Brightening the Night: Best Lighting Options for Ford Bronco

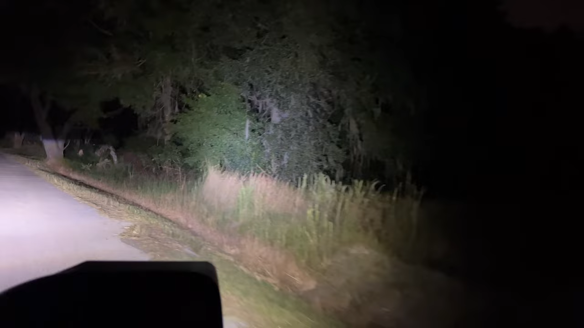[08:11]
Look at the difference between the lights off and on. It's crazy. Huge difference. The trail sight lights and the fog lights are definitely a cool aesthetic.